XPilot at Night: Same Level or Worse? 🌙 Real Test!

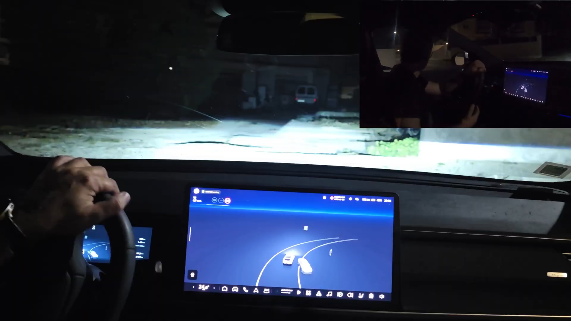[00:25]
at night I don't know how this will end up so
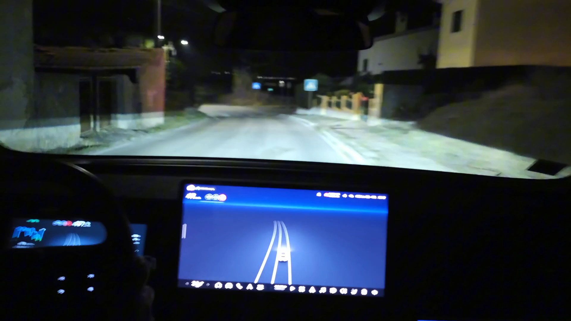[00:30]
if you are new to the channel welcome to the channel and I usually publish videos about my EV transition so from an ice car to an EV okay we are about to get get inside the highway now
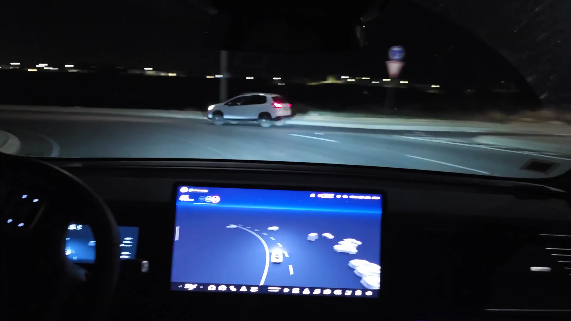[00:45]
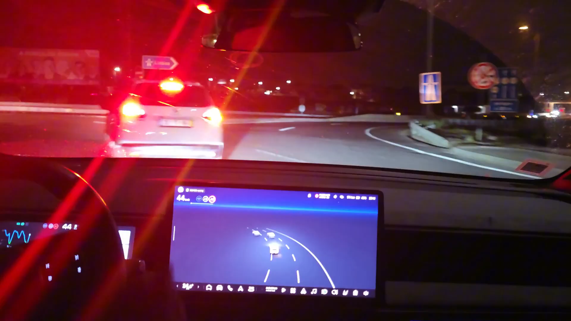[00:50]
and let me then activate self-drive after here so as I am in a turn the system do not allow me to activate but now I can activate self-drive okay so for the people that ask me to do the self-drive test at night I have to tell you that I don't feel that there is any difference at all on the way that
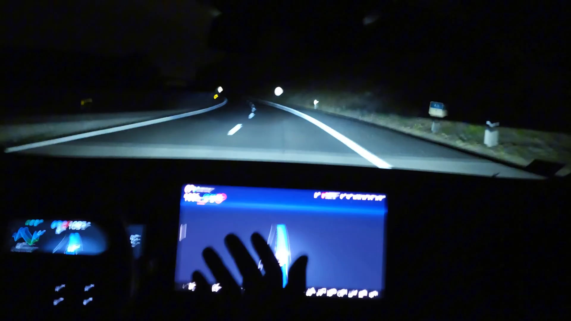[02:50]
to test these systems because it's a lot of turns a lot of curves and not only that it's it's high climbing then going downhill and then just having a lot of turns without visibility increasing speed to 120 then decreasing to 100 several times during these very small segments of highway but as you can see it's it's performing I don't
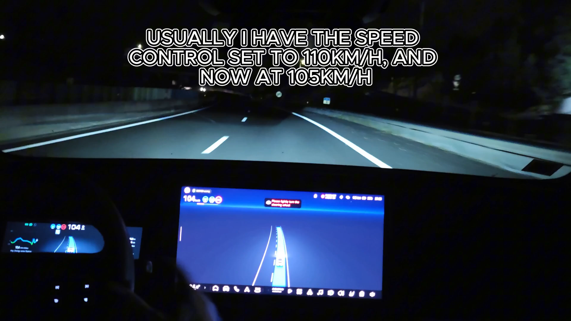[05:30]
at least I I don't know how to explain this to you guys what I felt now with this slowdown and accelerating it was more smooth okay it was not that um fast and um you I didn't felt it um immediately so it's more like a human way to do this so if you are afraid sometimes you just raise your feet from the accelerator and the car will slow down a little bit and then you feel